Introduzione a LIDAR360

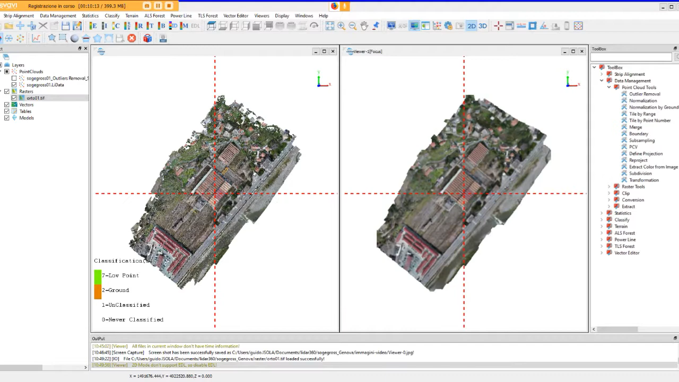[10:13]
l'una all'altra la visualizzazione in automatico viene portata al bidimensionale qui osserviamo uno di quelli che sono secondo me i comandi
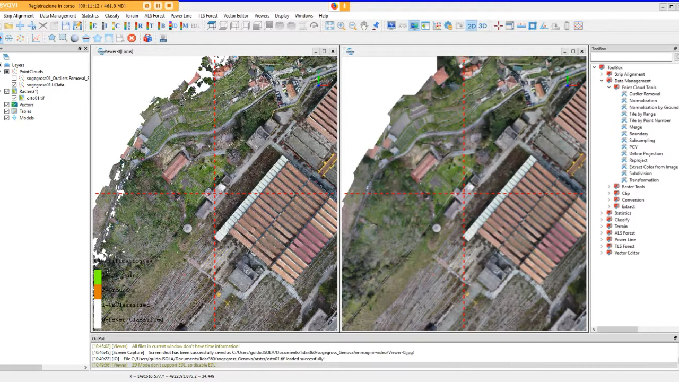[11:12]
anche se dovessimo avere degli elementi che riportano contesti di visualizzazione diversi ad esempio l'intensità o diciamo una scala delle
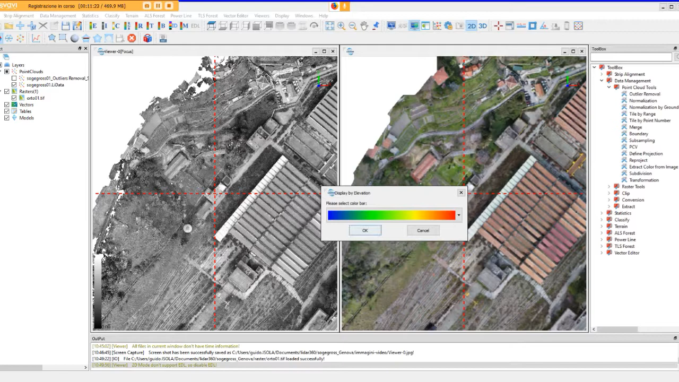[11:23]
altimetrie noi sappiamo sempre dove stiamo operando attraverso diciamo il link
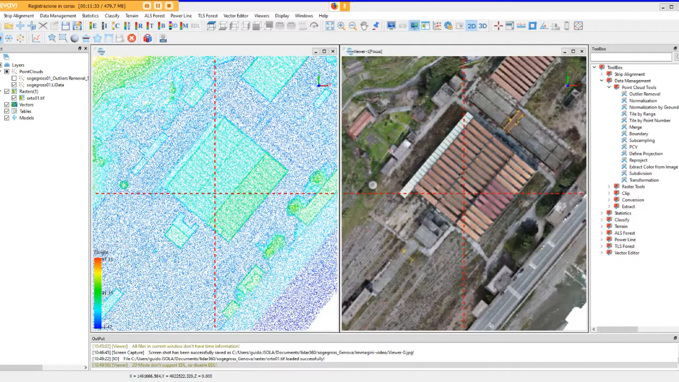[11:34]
che abbiamo stabilito tra diciamo le due finestre al contempo al contempo è possibile operare anche attraverso uno strumento che ci consente
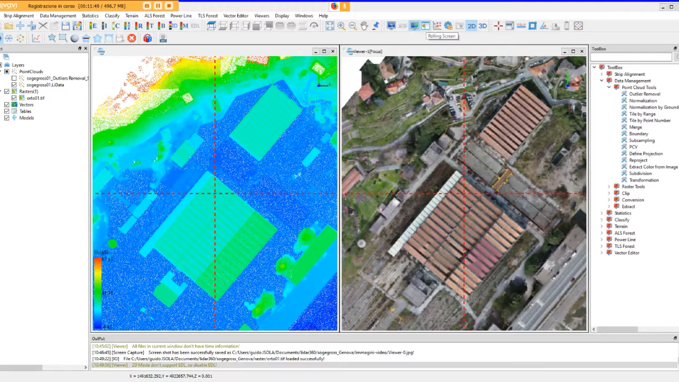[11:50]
di avere addirittura una sovrapposizione di tematismi all'interno di una stessa finestra se noi ora portiamo attraverso il drag and drop la nostra ortofoto in sovrapposizione con la nuvola dei punti e diciamo effettuiamo questo tipo di comando
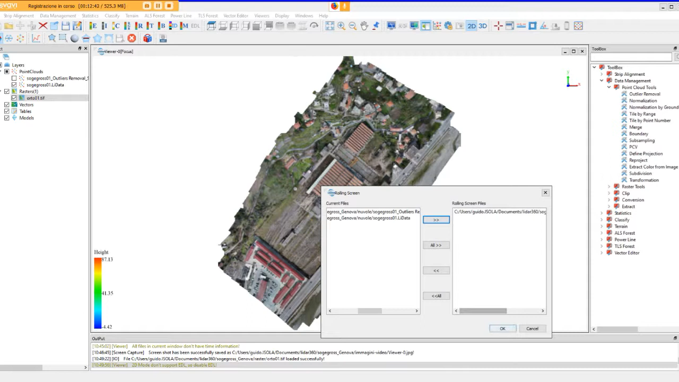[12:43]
diciamo al programma quale dei due tematismi ci interessa sovrapporre e diciamo evidenziare nella sovrapposizione noi osserviamo che attraverso il comando di spostamento dell'ortofoto mettiamo in trasparenza la nuvola dei punti sottoposta e questo è importante perché
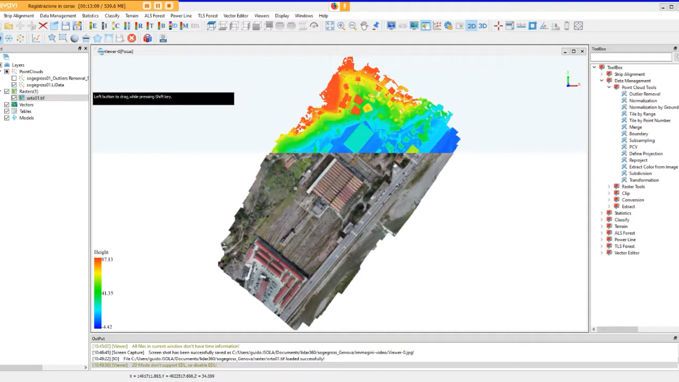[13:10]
sostanzialmente ci dà la possibilità di osservare in contemporanea quelli che sono gli elementi presenti nel momento in cui chiaramente l'ortofoto è giù riferita gli elementi presenti nell'una e nell'altra elaborato questo proprio per diciamo renderci disponibile una
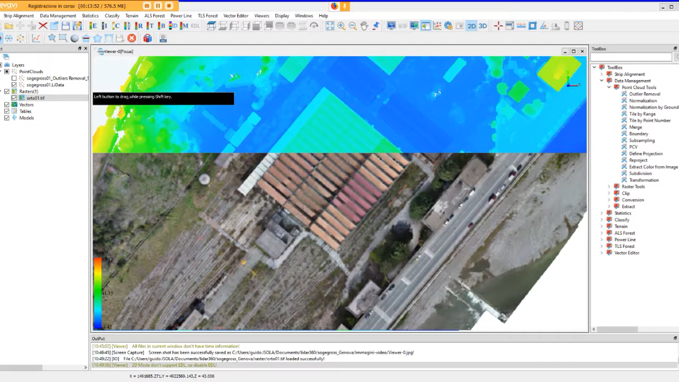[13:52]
capacità di analisi più spinta nel momento in cui affittuiamo delle elaborazioni ad esempio sulla nuvola dei punti ora per tornare alla visualizzazione normale è sufficiente disattivare il rolling screen e questo
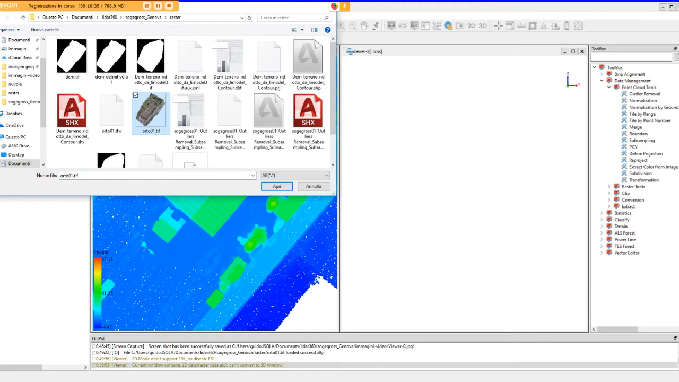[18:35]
bidimensionale e tenere nell'altra diciamo finestra l'elemento invece 3D in modo tale da poter poi passare facilmente all'interno dell'una e dell'altra finestra nella visualizzazione bidimensionale e tridimensionale qui adesso
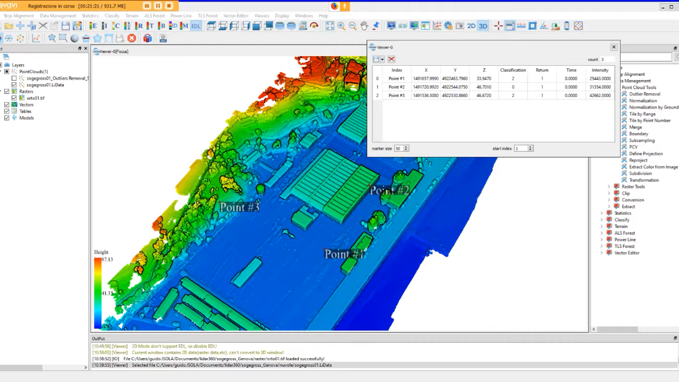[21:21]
è possibile eliminare i punti selezionati e ritornare quindi a una visualizzazione del elaborato pulito
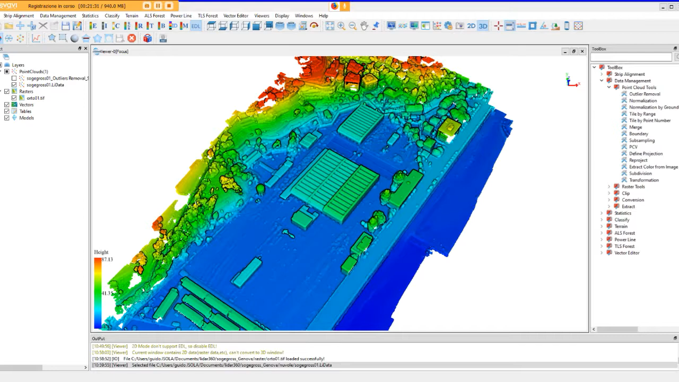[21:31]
con lo strumento righello possiamo diciamo interrogare le distanze direttamente sulla nuvola quindi andare a prendere delle dimensioni cliccando sulla nostra finestra noi ci possiamo
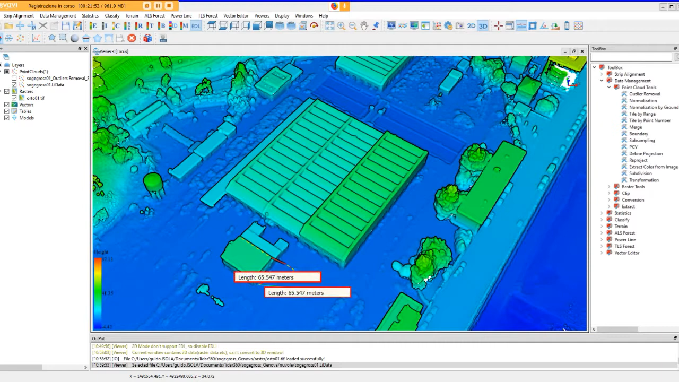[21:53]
spostare oppure abbiamo con il tasso destro la possibilità di diciamo ritornare indietro e quindi diciamo selezionare quei punti che ci interessano oppure andare direttamente a pulire la misura o uscire dal comando
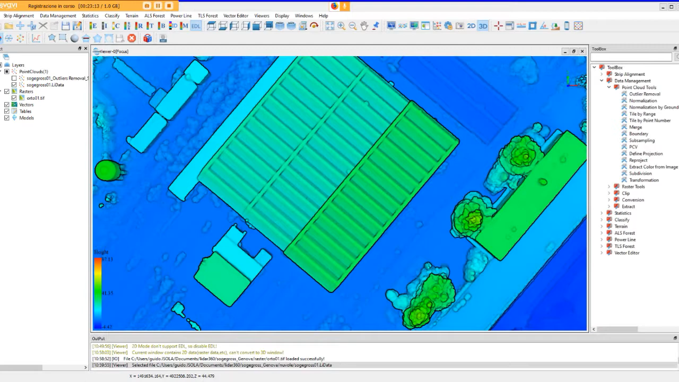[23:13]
perché questo non ci dia fastidio sostanzialmente nell'area di lavoro lo strumento che diventerà particolarmente utile poi nella gestione dei moduli che andremo a vedere successivamente è il calcolo delle pendenze che viene effettuato attraverso questo comando e che ci consente sostanzialmente
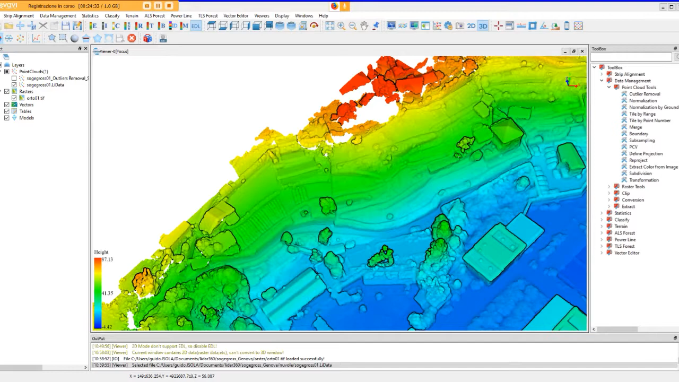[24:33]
anche qui devo andare a pulire la misura nel momento in cui ho finito di utilizzarlo abbiamo la possibilità di calcolare oltre diciamo all'utilizzo del righello che abbiamo già visto c'è un comando specifico per il calcolo delle altezze nel senso che mentre diciamo il righello